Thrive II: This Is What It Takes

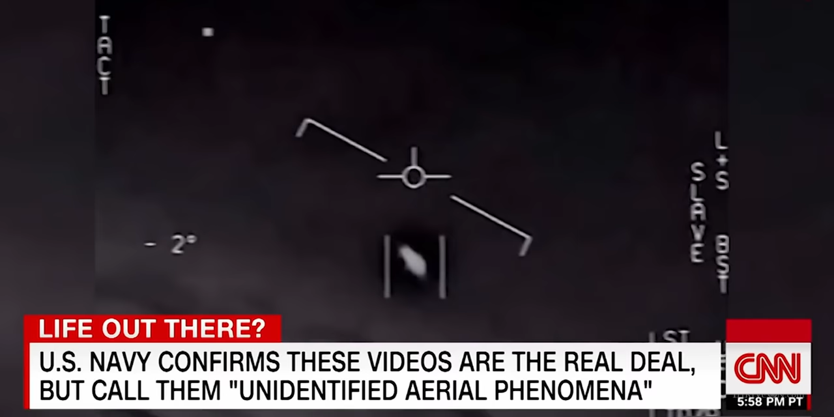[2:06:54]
My gosh. They're all going against the wind. The wind's 120 knots to the west. Look at that thing, dude. This was extremely abrupt, like a ping pong ball bouncing off a wall. The ability to hover over the water and then start a vertical climb from basically zero up towards about 12,000 feet and then
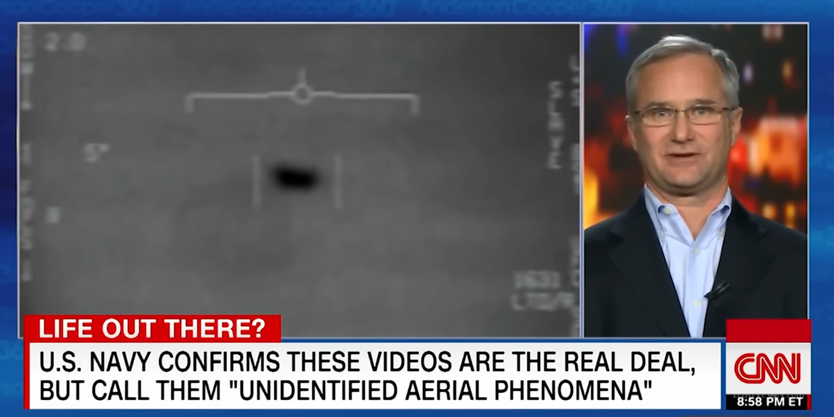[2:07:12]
accelerate in less than 2 seconds and disappear is something I had never seen in my life.